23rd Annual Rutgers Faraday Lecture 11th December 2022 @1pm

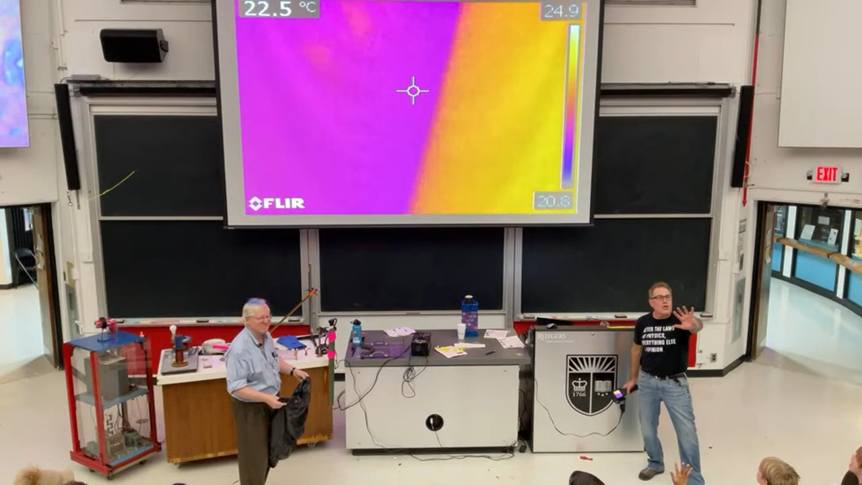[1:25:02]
On screen: spot 22.5°C
Now please, after seeing this, don't go home and put this, do the same thing. Don't let my professors break. Can you see through the black plastic trash bag? No. No, but let's put the flare camera on Mark. And we can still see Mark. Yes, infrared light is right through. Regular light is not. Just trying to show you it works a little bit. There you go. Round of applause for Mark.